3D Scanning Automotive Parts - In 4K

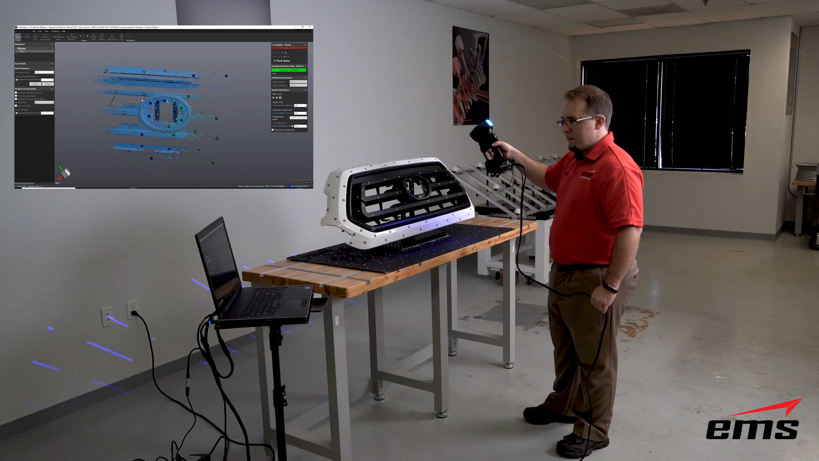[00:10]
in this video we are going to demonstrate using the creaform handy scan black to 3d scan some automotive parts specifically some plastic parts in this case we have a grill for a truck and you can
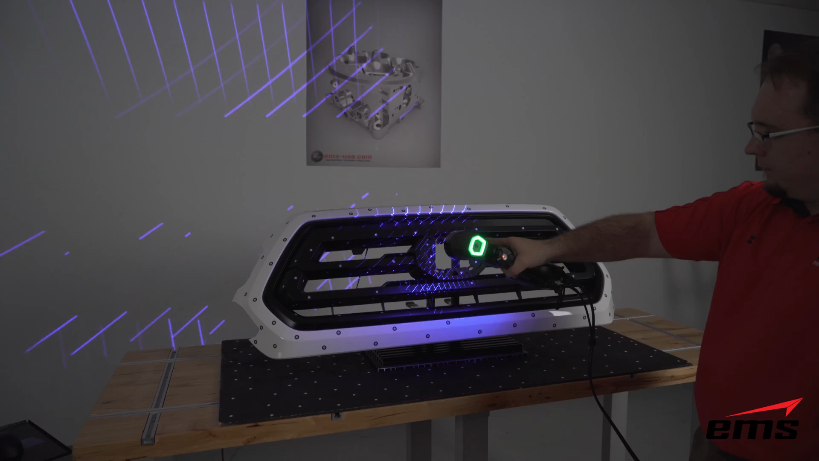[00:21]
see how we've got it set up here we have the part fixtures up in a way where it's kind of standing up but yet off the table and we have targets on the part and then we
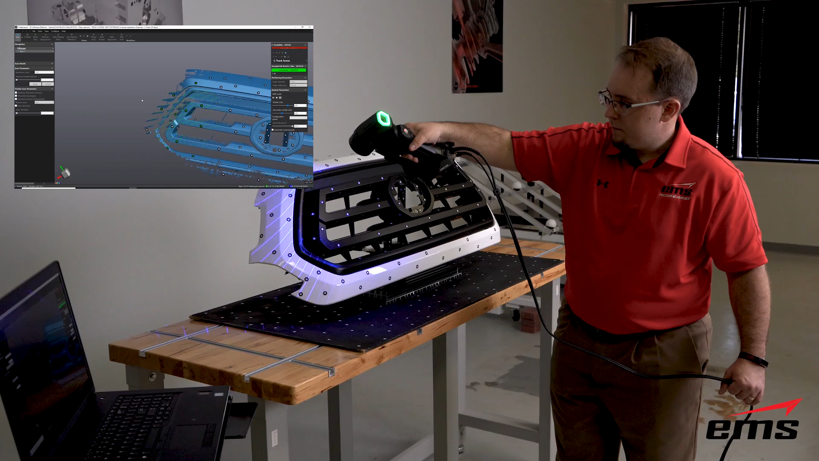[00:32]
also have targets on a targeted pad and basically the
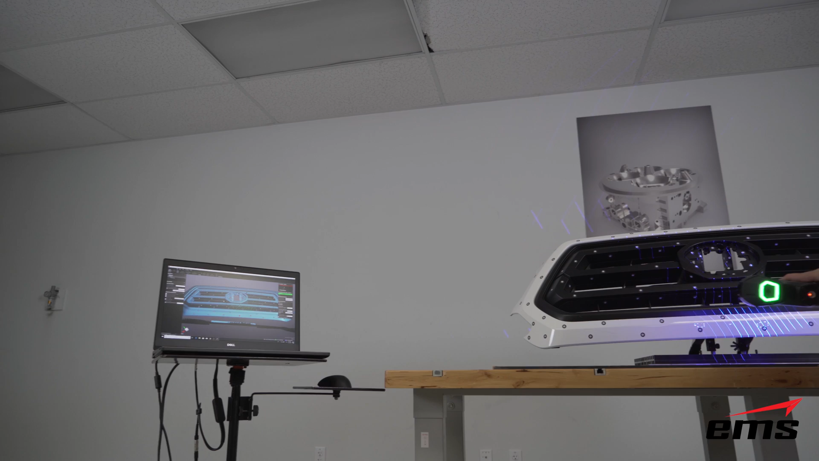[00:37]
application here is going to be inspection so we need to be able to scan this part all the way around and we've set it up this way so we can do it all in one setup so we're
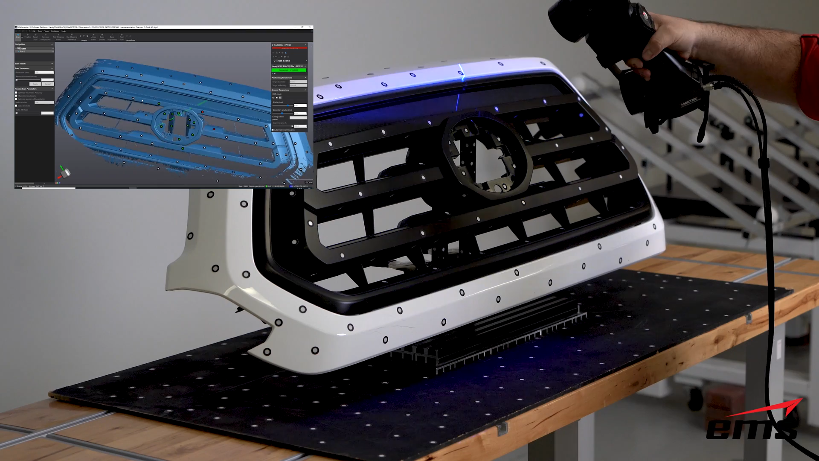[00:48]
not going to go into a lot of detail on how the handy scan black works we have other videos this is just more
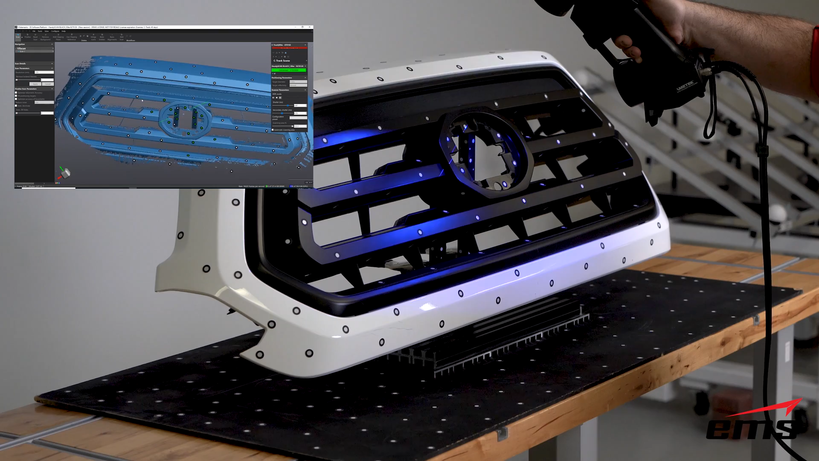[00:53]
showing the application so once we've set it up we go ahead and just start moving around and start scanning the
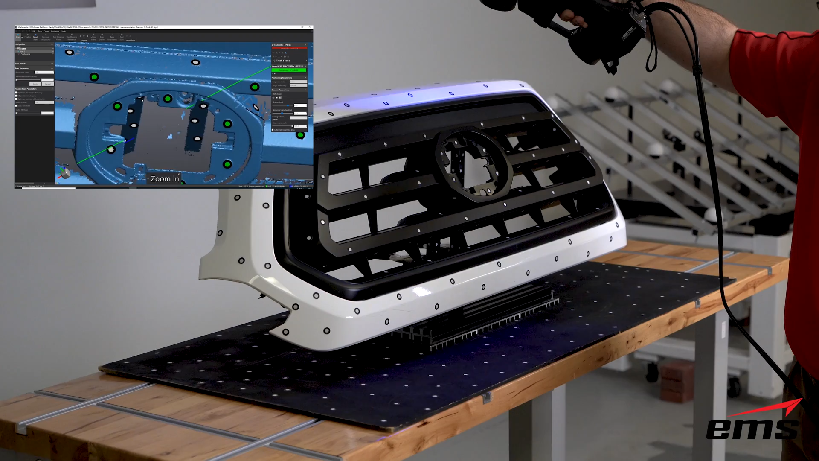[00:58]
part both in the single line mode to get into some of the detailed areas or the
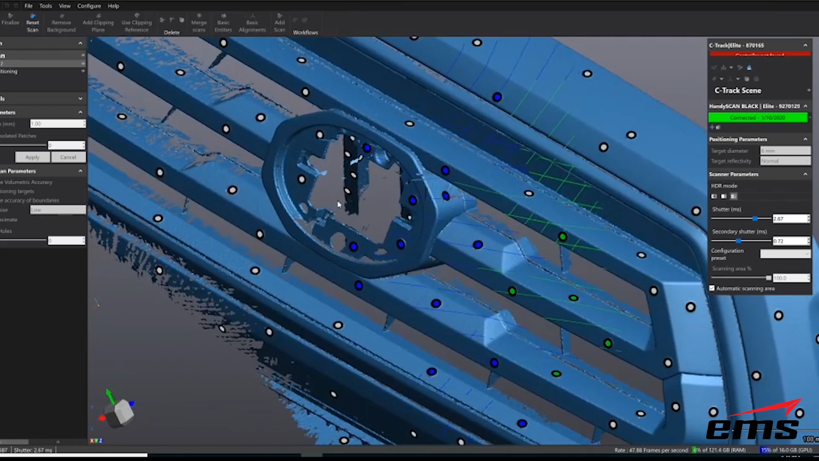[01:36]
uses two different laser settings and pulses between them because we need
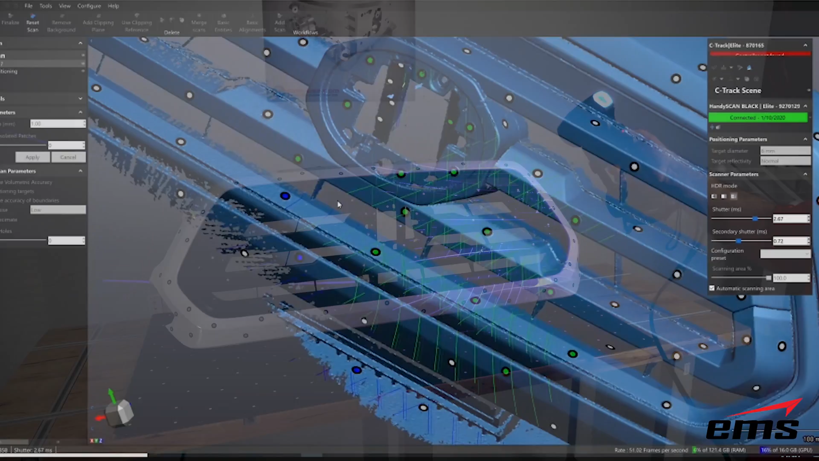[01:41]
to pick up the lighter areas which usually requires a faster shutter speed and lower laser
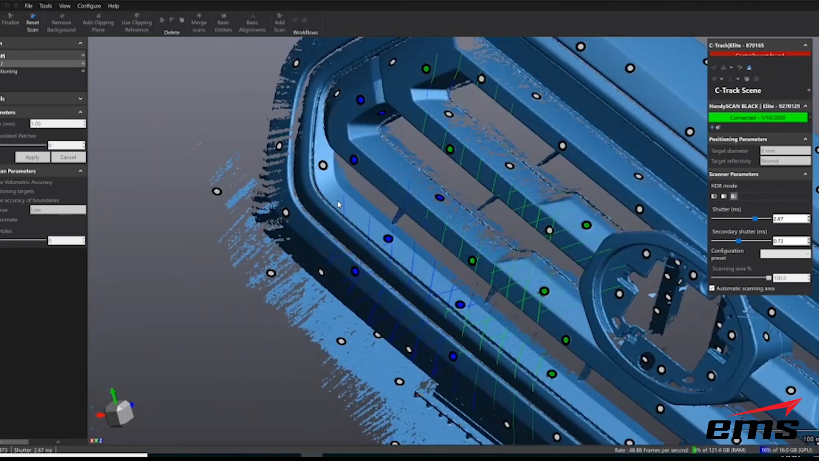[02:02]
part that kind of shows both of those conditions and being
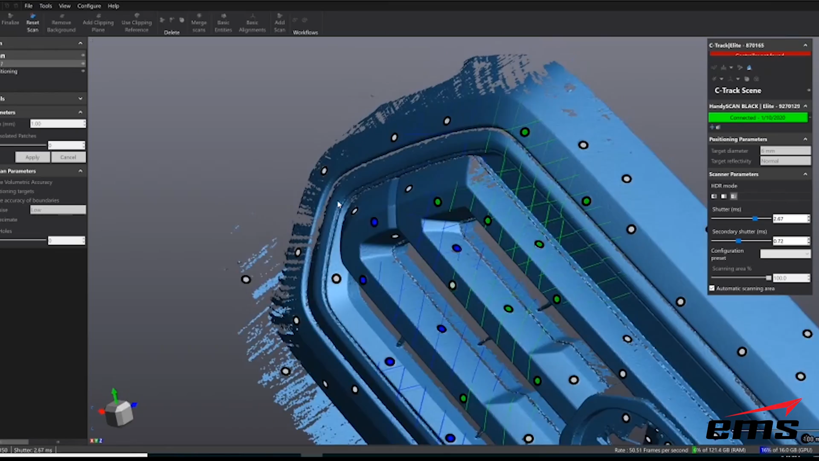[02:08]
scanned all at one time so once we're done with the front side we use the targets that are
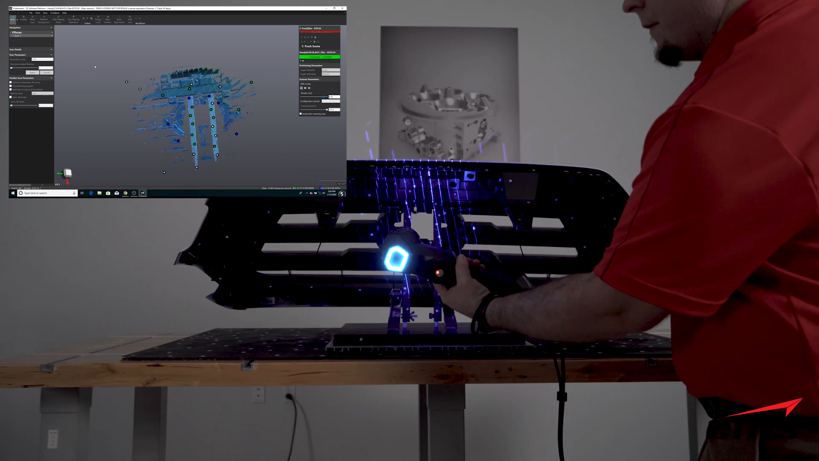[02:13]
on that mat on the table and we use those to just walk around the
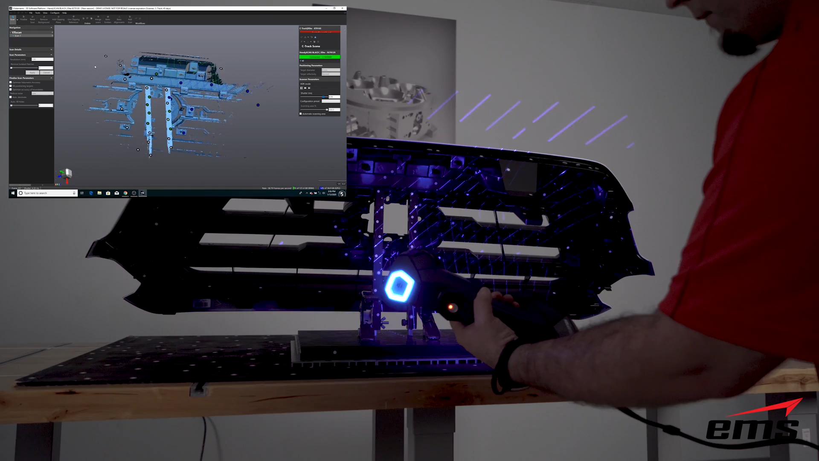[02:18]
scanner walk around the mat to the back side and then you can see the fixture we've
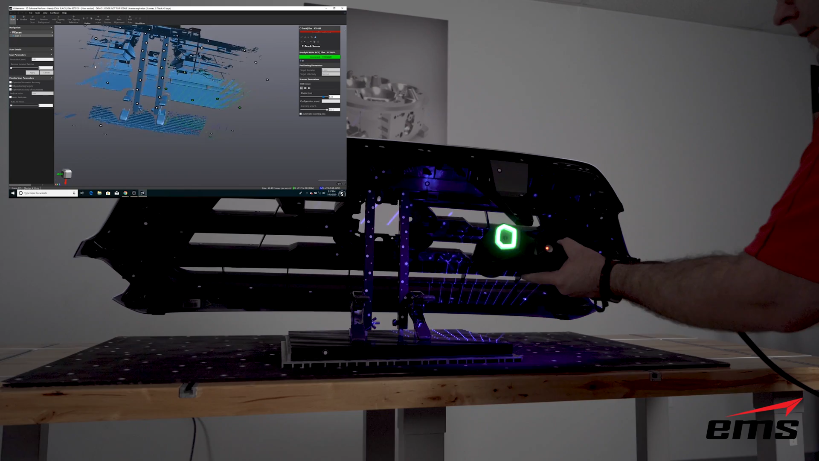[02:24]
built to kind of hold this part up also has targets on it and then we can go right up that
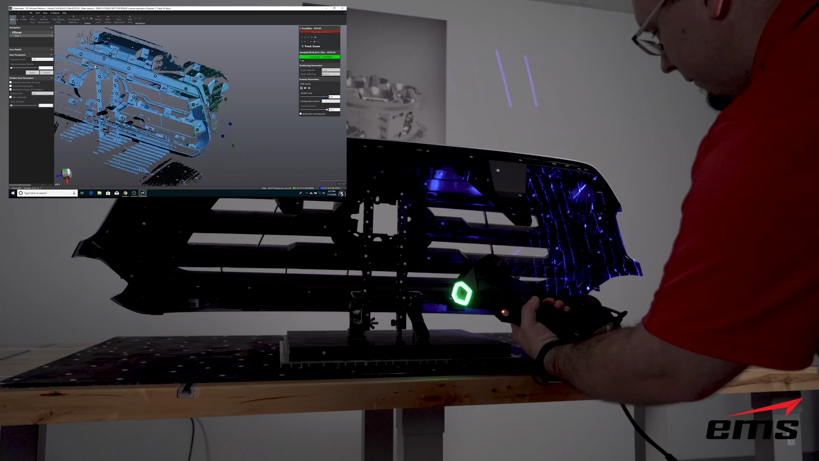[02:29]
fixture and start scanning the back side now the advantage of this is then I have everything in
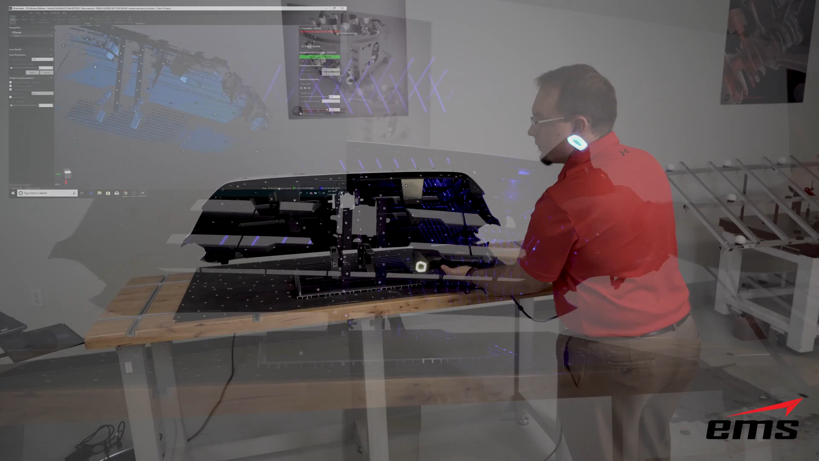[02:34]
one single scan as opposed to trying to scan the front and then scan
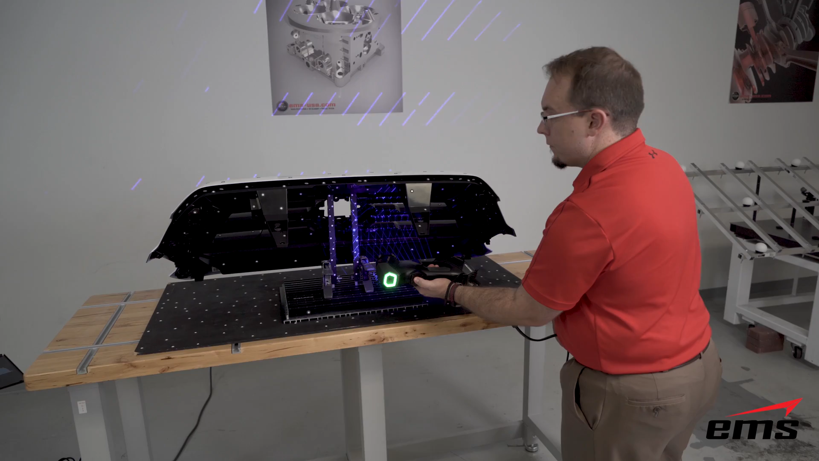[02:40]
the back and align those two data sets when you're doing plastic thin walled or even
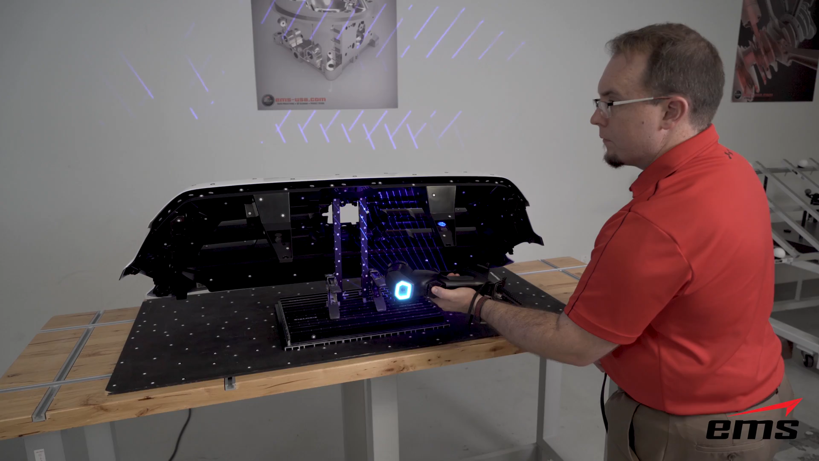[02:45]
sheet metal thin walled parts it can be very difficult to try to align those two data sets
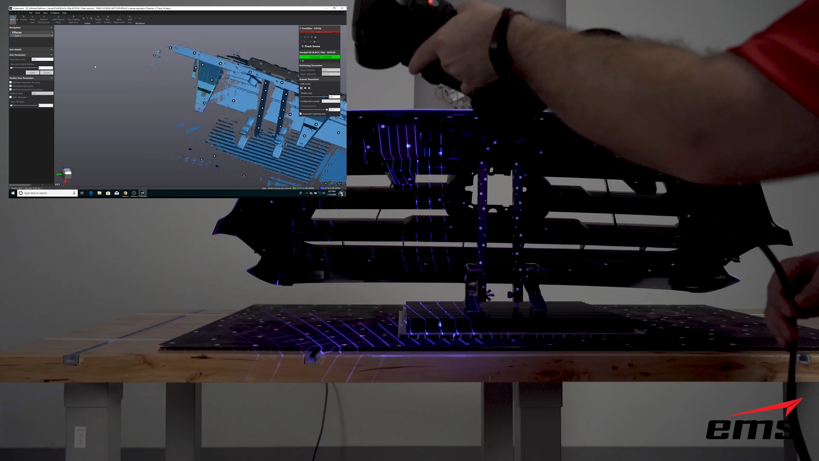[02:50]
because you don't have really very much overlapping data so by using the targeted table it will take advantage of that and as I said just walk around
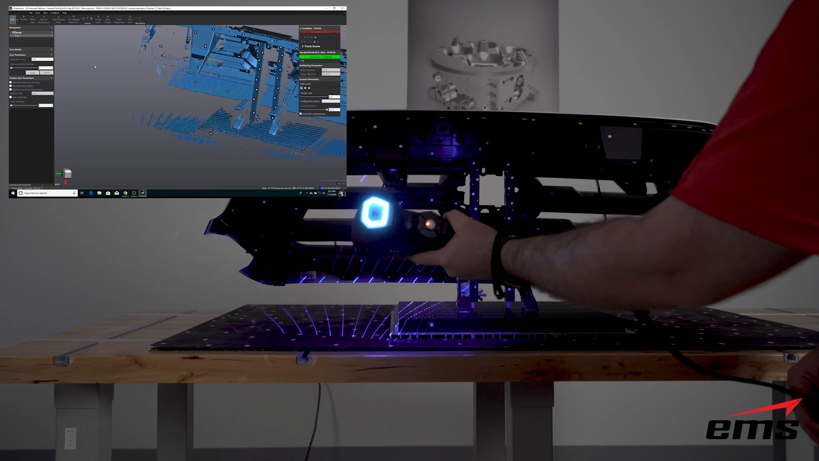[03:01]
the back focusing on the the table and then up the fixture and onto the back side where we